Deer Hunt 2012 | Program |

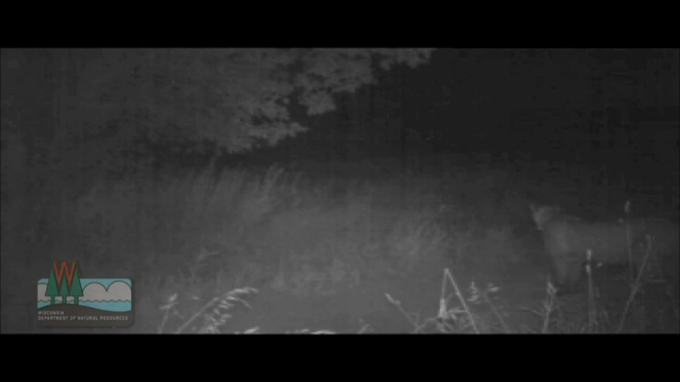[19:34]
For instance, several cougar sightings were first reported by surprised hunters who photograph them at night with trail cameras.
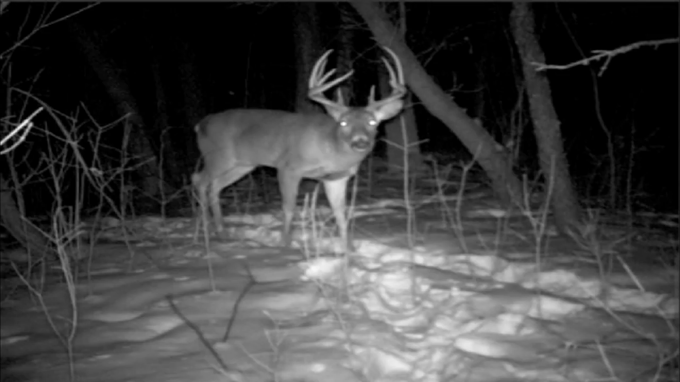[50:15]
On October 29th, got confirmation trail cam photos of this deer. And we went in on Halloween morning together.